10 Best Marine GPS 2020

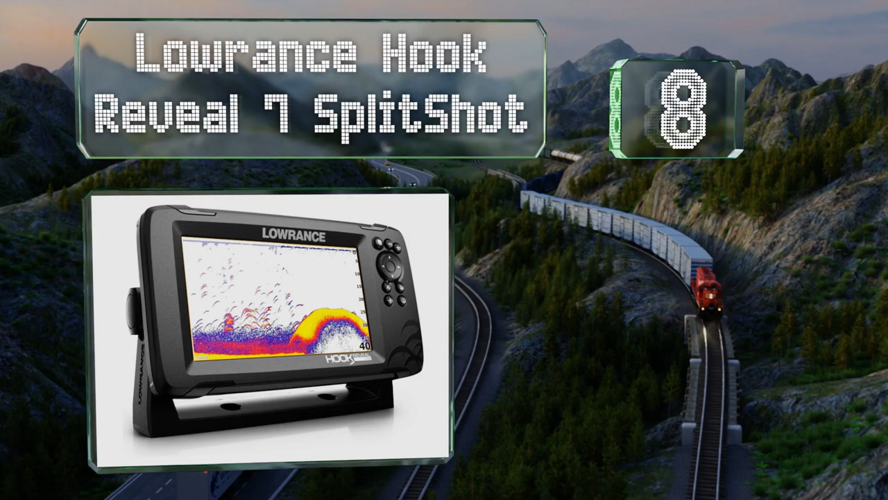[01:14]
7 split shot which allows you to see potential catches below clearly
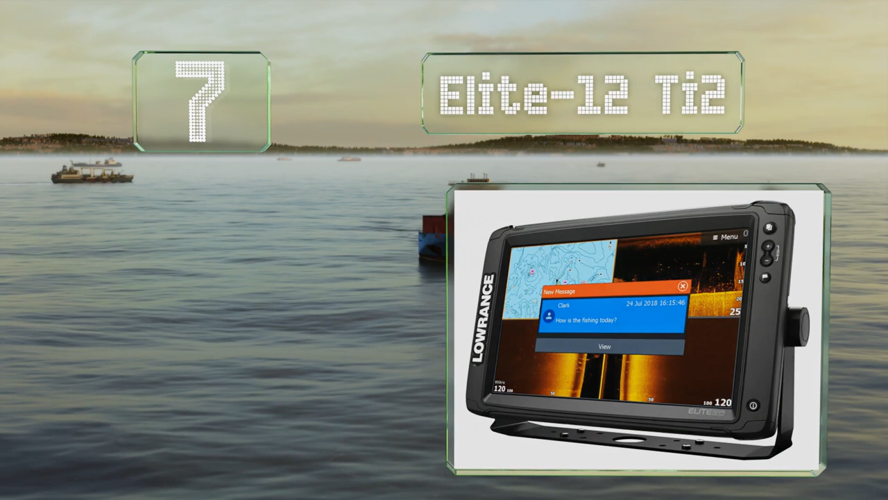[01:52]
glance the elite 12 ti2 is actually quite reasonably priced for a model with such a large screen and touch functionality it boasts real-time mapping
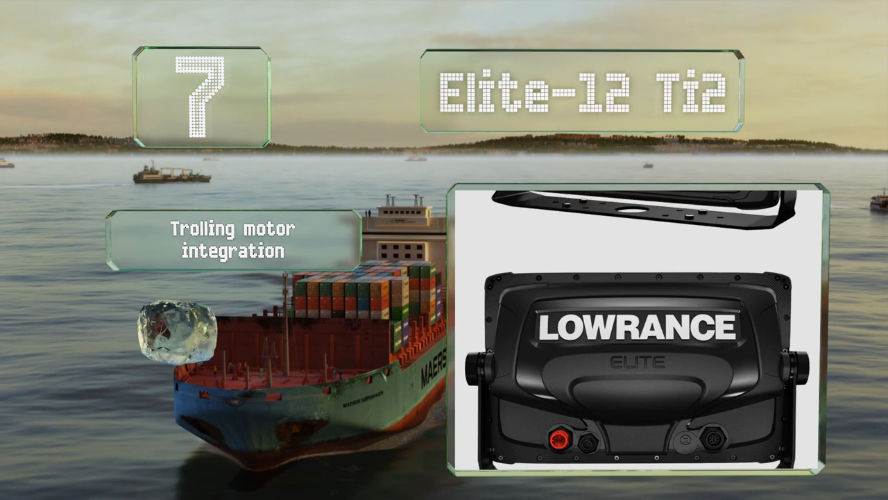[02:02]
with half foot contouring and three in one active imaging it offers trolling
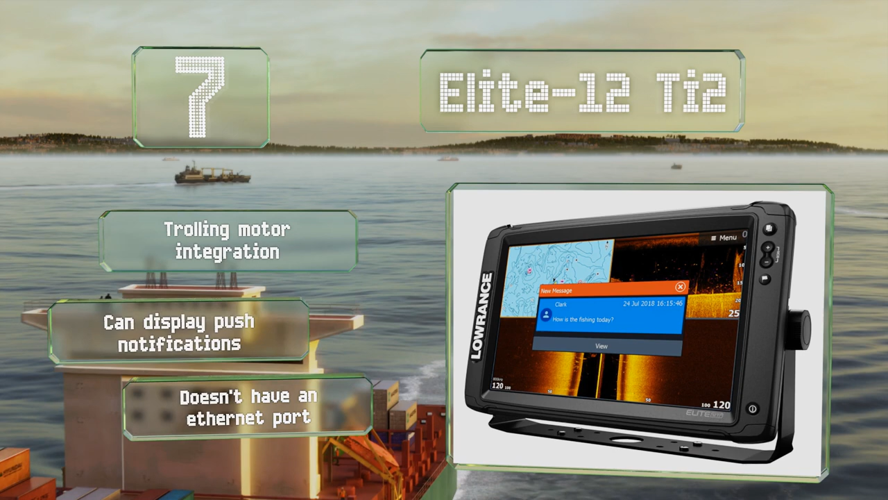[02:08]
motor integration and can display push notifications but it doesn't have an ethernet port moving up our list
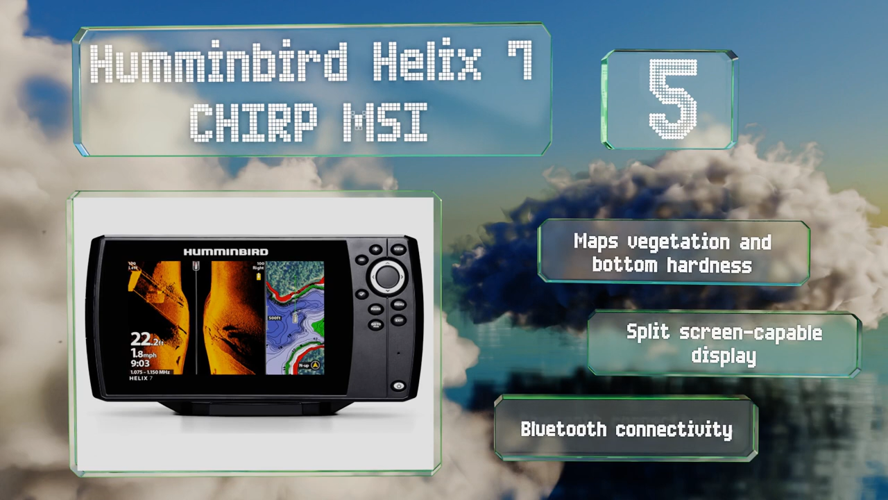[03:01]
feet with the included transducer it maps both vegetation and the hardness of
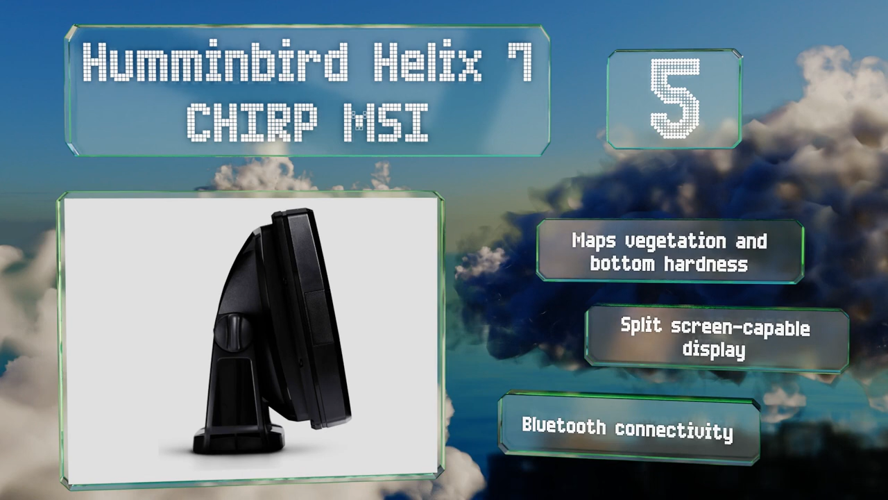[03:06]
the bottom and features a split-screen capable display and bluetooth connectivity at number four the garmin echo map uhd 74 cb produces near photographic quality images of underwater objects and
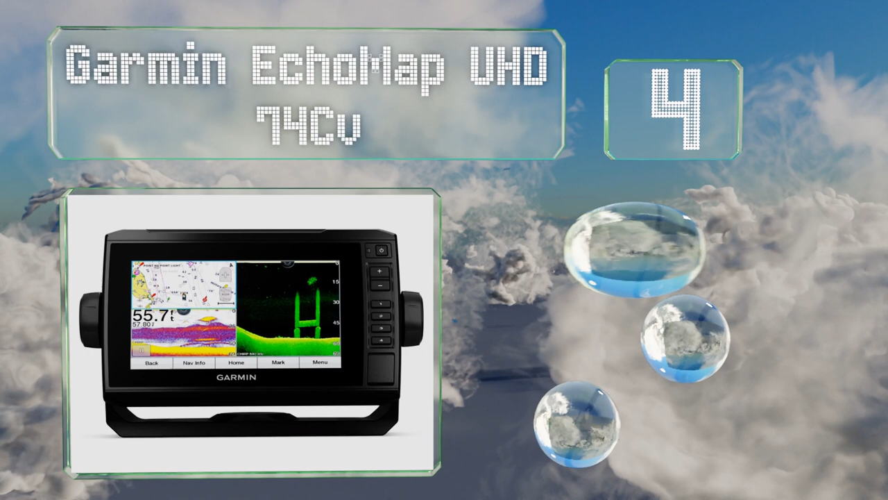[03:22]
is pre-loaded with blue chart g3 charts it comes with a gt24 transducer that offers clear view and chirp sonar scanning resulting in good target separation and definition this one's network capable and updates your heading five times per second it includes software for creating your own maps nearing the top of our list